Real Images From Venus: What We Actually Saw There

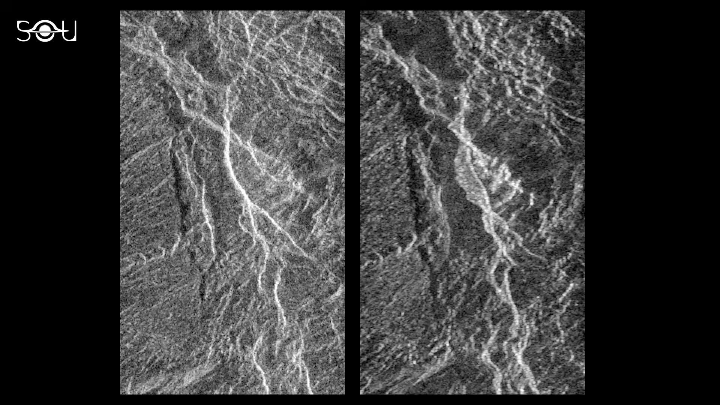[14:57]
It was concluded that a Venus quake might have produced this structure.
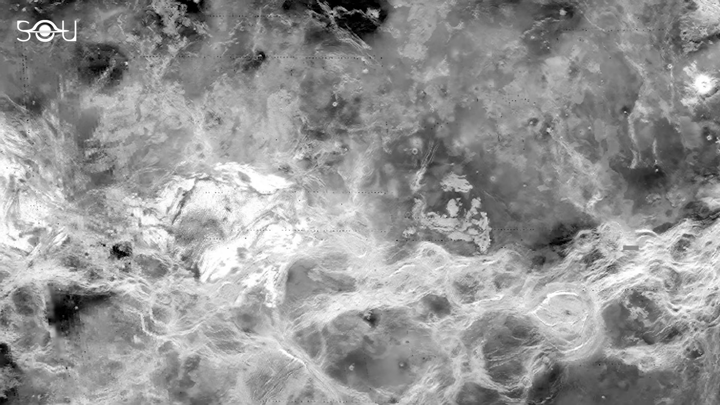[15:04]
So, this image by Magellan acted as the first evidence of active tectonics occurring on another planet in the solar system.
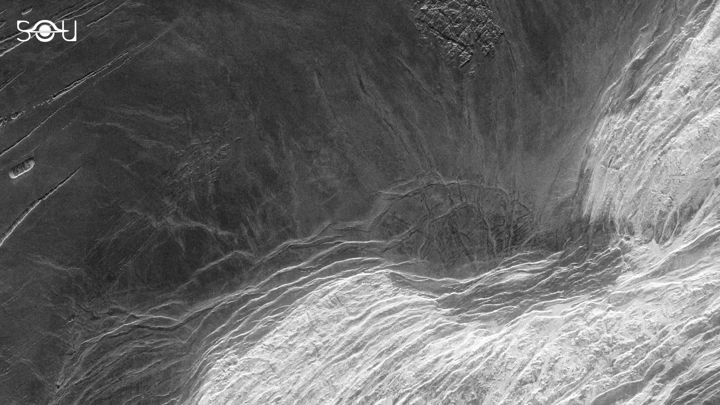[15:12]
Additionally, Magellan's radar unveiled Maxwell-Montess, the highest point on the planet's surface.
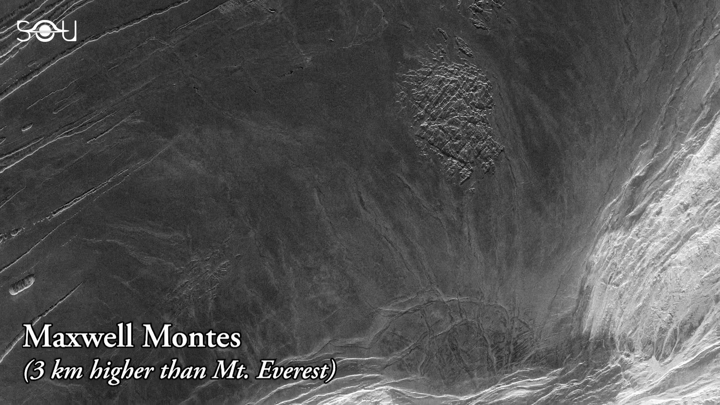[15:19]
It's located near the planet's equator and rises about 11 kilometers above the Venusian surface.
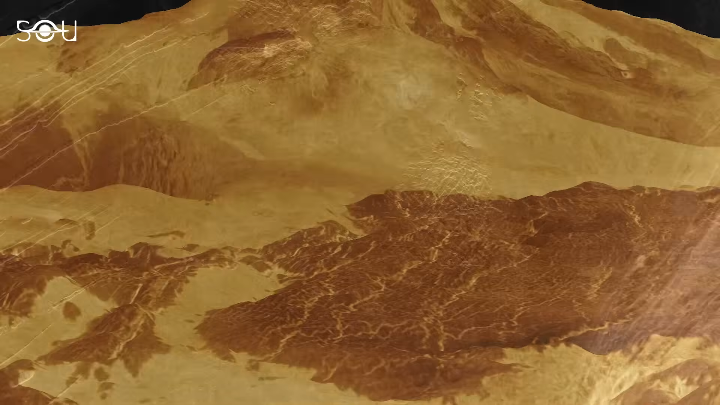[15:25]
After the Maxwell-Montess, Mott Mons is the planet's highest volcano. It's characterized by its broad,
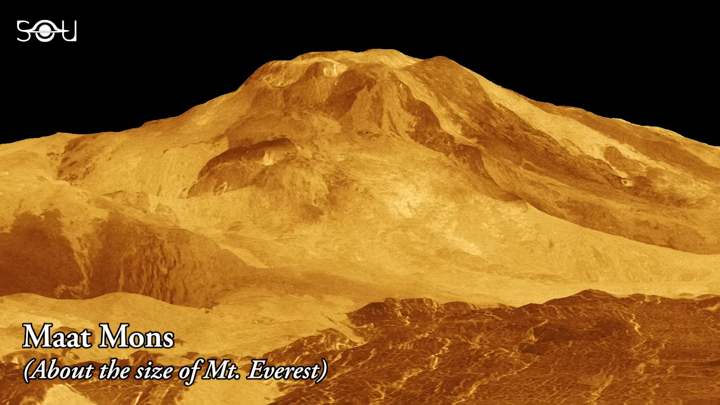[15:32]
flat summit and gently sloping sides, which makes it one of the largest volcanoes in the solar system.